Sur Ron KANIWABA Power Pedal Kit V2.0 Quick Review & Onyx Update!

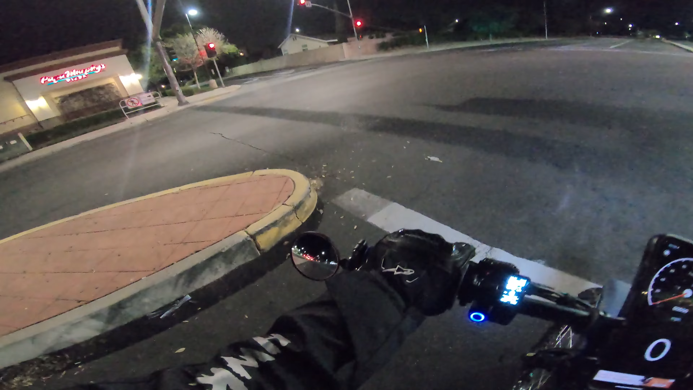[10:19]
all right i'm not sitting at this light anymore
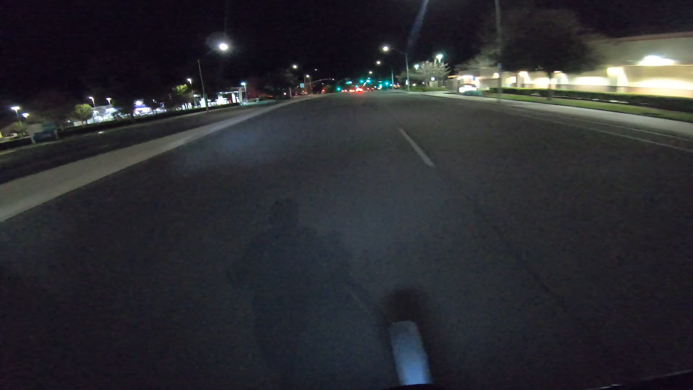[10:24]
so what i do with this pedal kit is
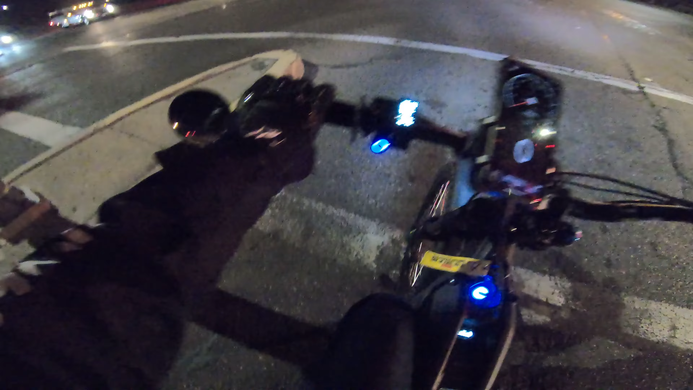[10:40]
when i get to a stop the pedal is all the way sitting flat i'm about 6 10 and it feels too long for me when i take off feels kind of awkward so i roll back and then the pedal comes back up that feels a lot better to push off because i kind of push the bike a little bit when i uh when i roll that lights that seems to
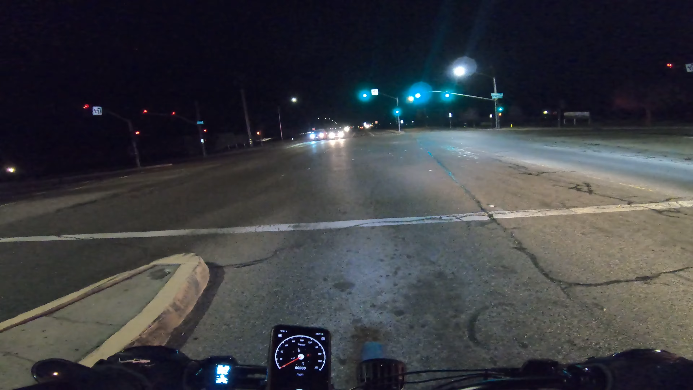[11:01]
help me but as soon as you move like an inch it straight falls to the ground again but it's something you just get used to i mentioned it before you're gonna hear a little bit of noise i'm getting a lot of noise where it almost makes it sound like it's the engine making like a clunking noise
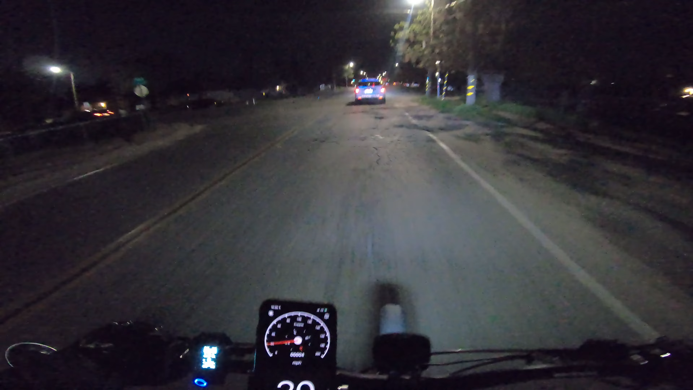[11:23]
but i only got that as soon as i put this pedal kit on so i don't think it's anything to be worried about the bike runs perfectly fine yeah it's on decel so if you want to know when you hear that noise i hear it on decel it's a little hard to hear over the whine of the motor but when you let off you can definitely hear it